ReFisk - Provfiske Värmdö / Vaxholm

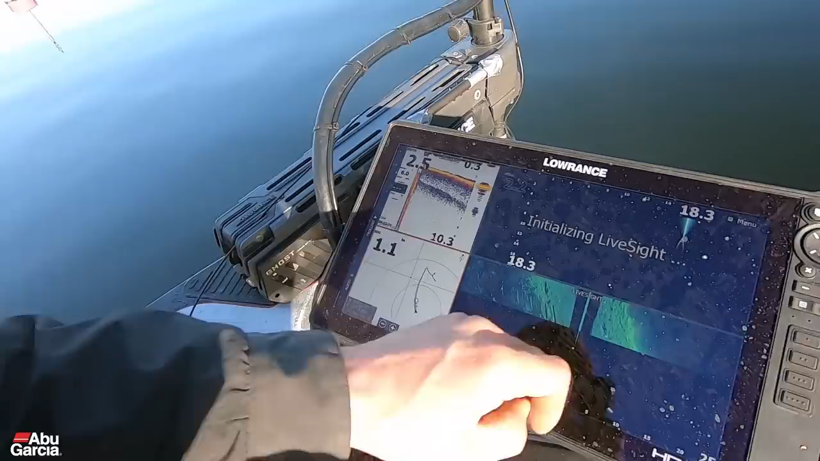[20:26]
Pointern där Jag testar det bara Pointern där Menu
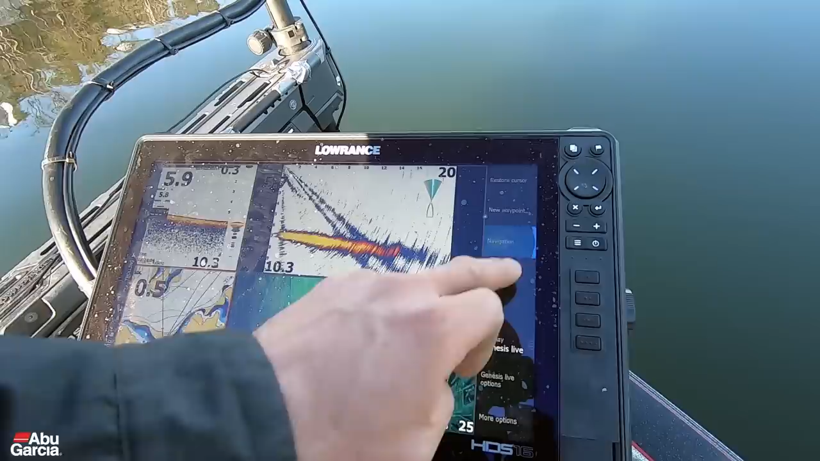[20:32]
Go to Cursor Engage autopilot mode Yes Och så kollar man här på Trolling
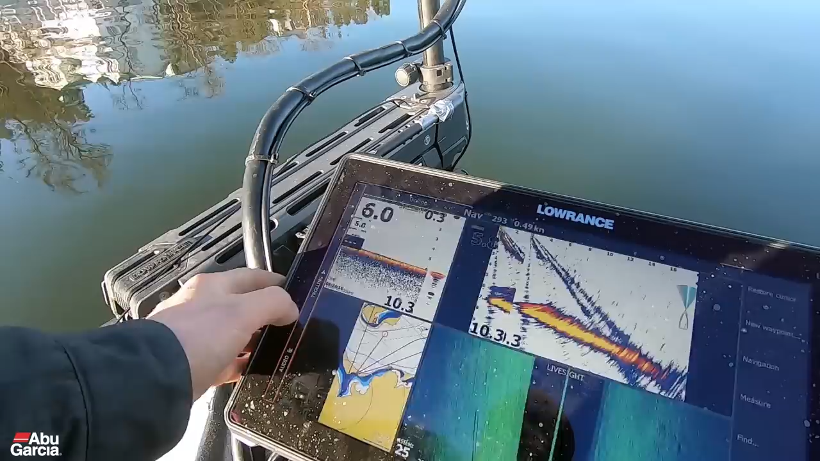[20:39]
Så ändrar vi till propeller rate Så sätter vi propellen på
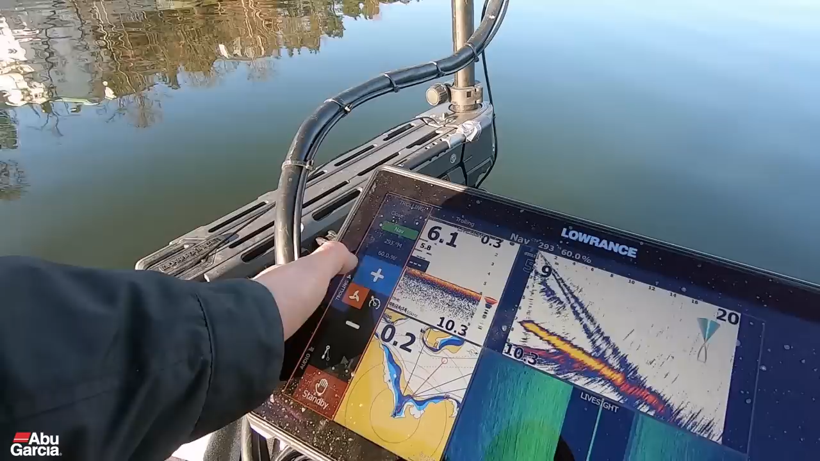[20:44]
Ja 70% Kan vi köra Och nu kommer den här lilla ghosten Bara hålla kursen Rätt upp ditåt